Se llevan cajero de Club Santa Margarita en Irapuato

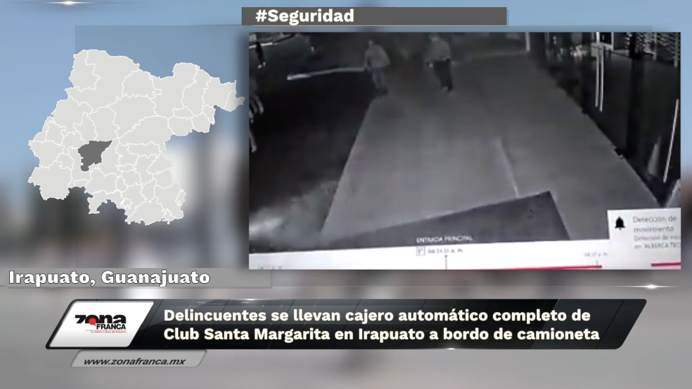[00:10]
A través de redes sociales se difundió un video que da cuenta del momento en que se consumó el robo. Se puede observar a sujetos que usaron una camioneta pick-up para desprender los cajeros.